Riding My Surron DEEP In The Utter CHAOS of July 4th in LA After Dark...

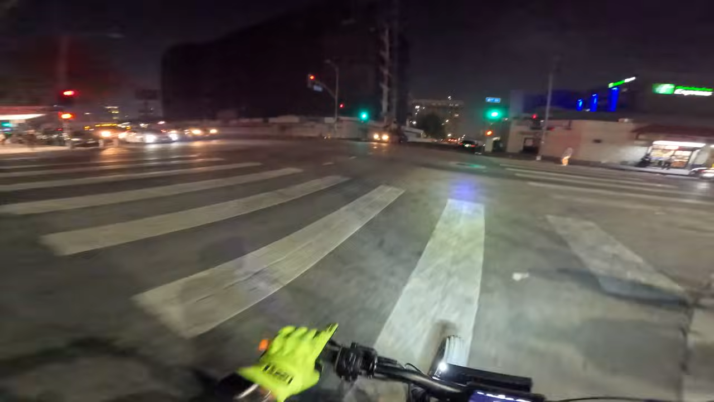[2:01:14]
Wait, look at this. Look at this. Bro, he's driving. Oh, my God. I don't think this guy wants to be driving. Look how much stuff is on his car. Oh, my God. How is he driving?
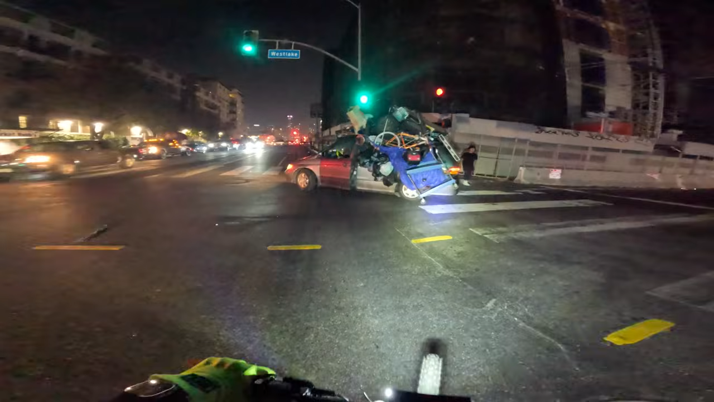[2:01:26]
What? Bro, how is he even moving right now? Oh, dude, I kind of feel bad. I don't think he wanted to be moving.
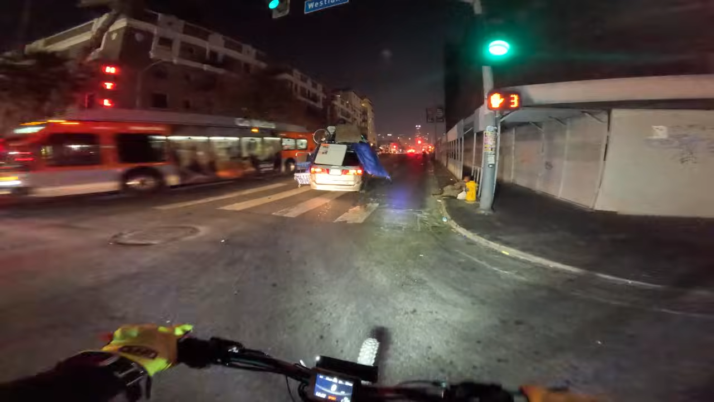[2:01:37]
He probably got kicked out of wherever he was at or, like, had to move.
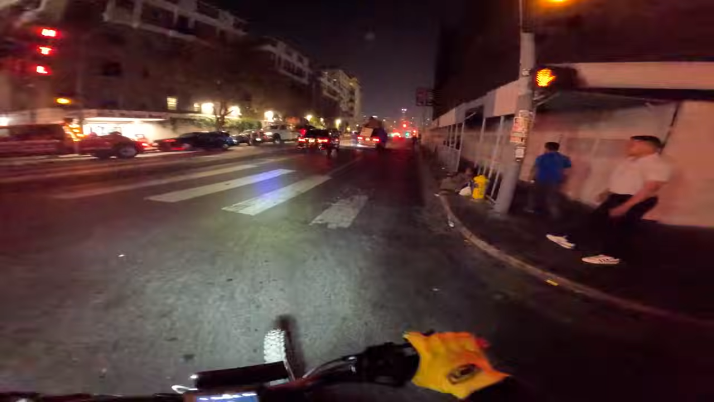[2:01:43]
That kind of sucks. Usually, if your car is a hoarder car like that, you don't want to be driving around. Like, he probably was forced to move for some reason. Chat, it's hard to breathe. Like, I am short on breath. She's swinging at the air. We do not want to encounter you. Nope, don't mind me. Nope.
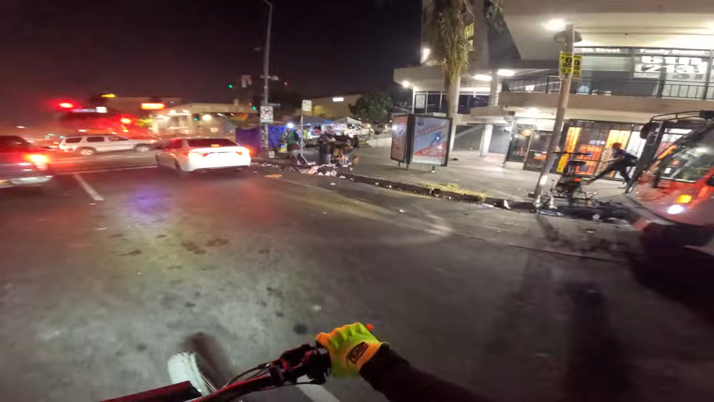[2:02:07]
Okay, this is the danger zone we're in right here, folks. Look at how much smoke is in the air. Oh my God. Bro, that was so much smoke, I couldn't even breathe for a second. We had to get out of there, like, completely.
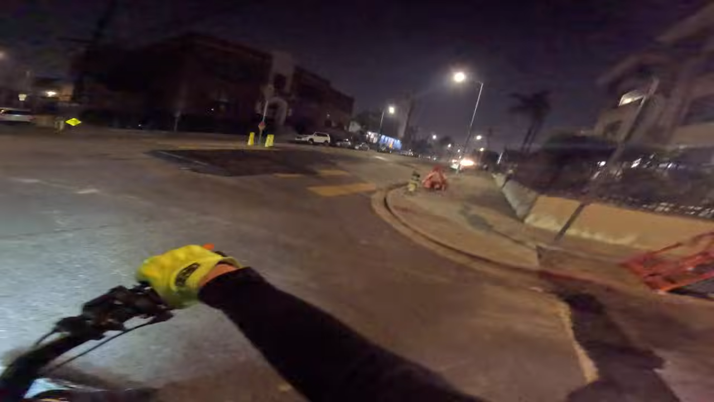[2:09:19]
I'm even being careful at stop signs because I don't know if people are stopping for stop signs out here. We're playing as safely as possible. Oh dang, they blew up something crazy right there. I would love to just chill somewhere where you could see like who's got the goods. I just want to see someone with the goods and just park and watch them blow stuff up instead of be driving around looking for the chaos.
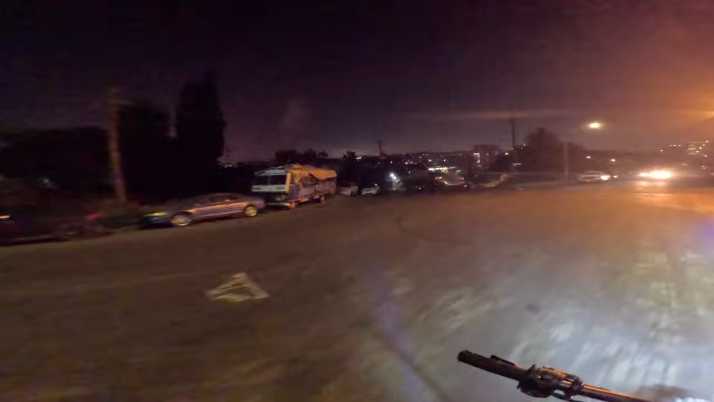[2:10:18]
Oh, this is a nice view, but there's literally nothing going on in the sky right here. This is the one part of town where they're just not blowing up anything.
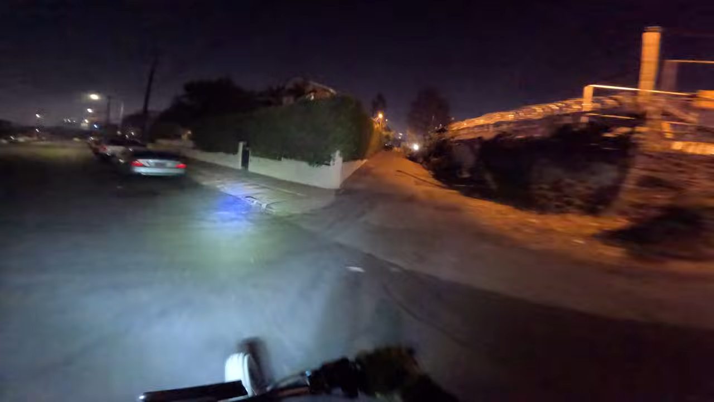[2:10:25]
We're kind of by Silver Lake. If we go up here and make a left, we go by Echo Park and then Silver Lake. So, I mean, they're just not really blowing anything up over here. Look at those lights in the sky. Y'all see those? The lights that are waving back and forth? I think that's a city hall. I don't actually know. All right, we're coming down on Glendale Boulevard. Oh my God, he picked it up.
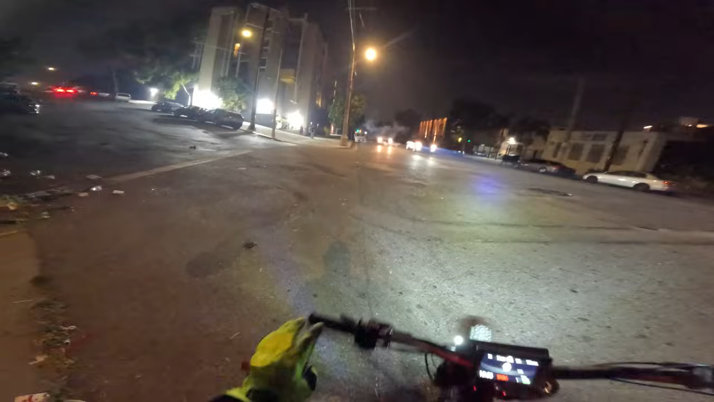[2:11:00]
Nice. Bro, he picked it up at the last second. That would have been a bad idea. Hello. All right, we're gonna cruise back towards Westlake just a tad bit in the safest way possible.
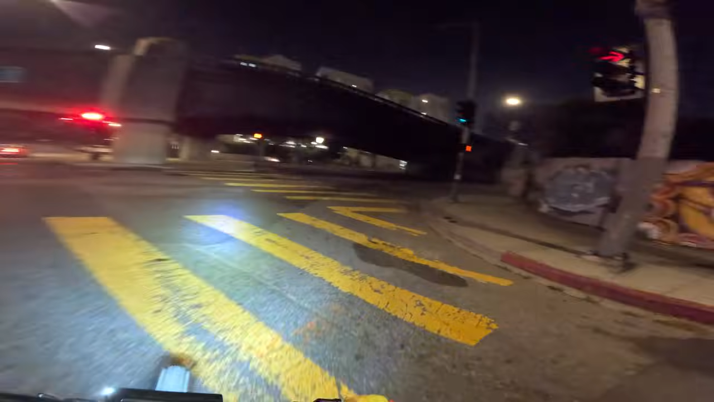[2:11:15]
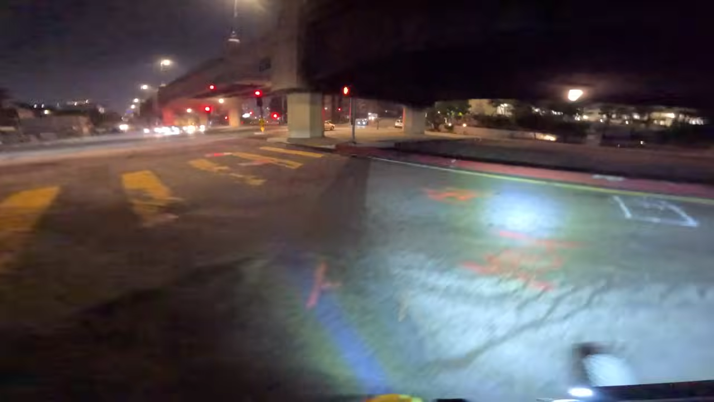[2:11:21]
That is by, we gotta go up this hill right here in front of us. So let's go. All the big fireworks are going on in this part of town. It just is what it is. So maybe we could find somewhere to chill out and watch for a bit. But honestly, I don't know. The city, I can feel it. I can feel the temperature rising just a little bit.
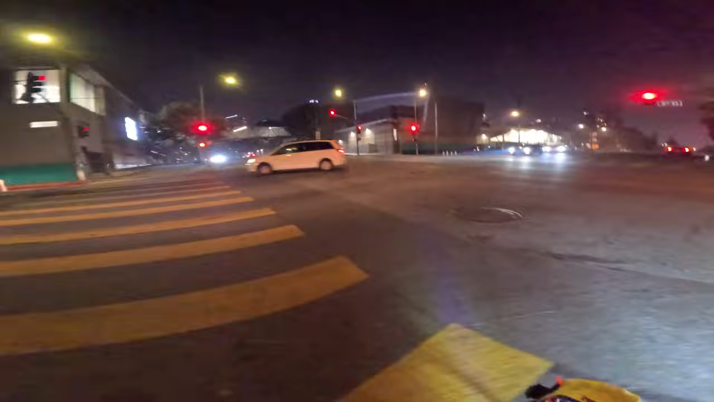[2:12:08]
We're gonna cross right here. We got a walk sign. Oh, this is a great view right here. If we can figure out which way things are blowing up. Oh, here we go. Wait, yeah, this might be the move. Yeah, this is the move right here. We gotta get across the street.
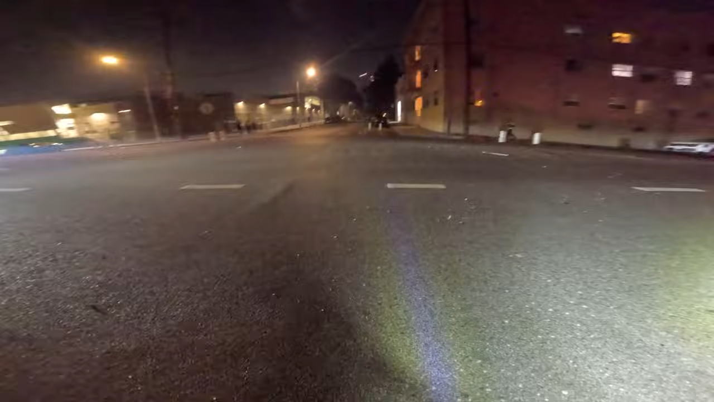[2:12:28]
Bro, there's just stuff falling out of the sky.
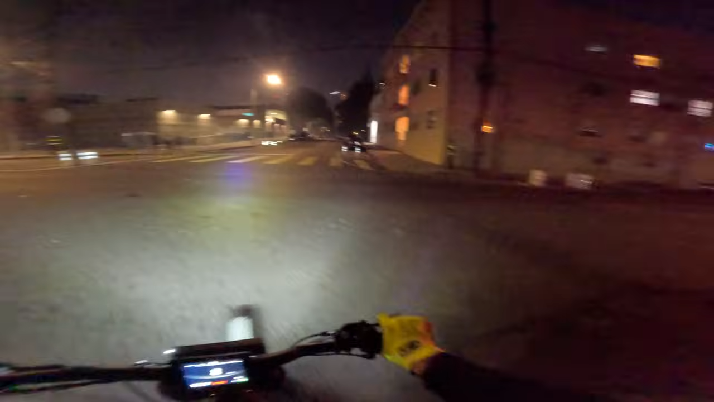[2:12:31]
There's so many things blowing up.
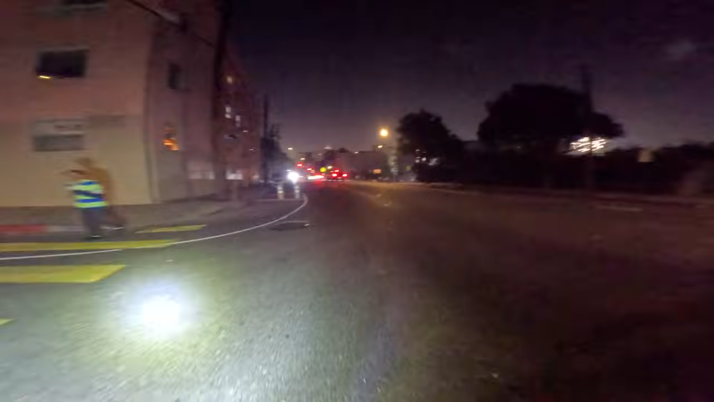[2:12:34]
Yeah, right here, chill. They got some boomers right here. Bro, you guys see this stuff falling out of the sky? That's ashes.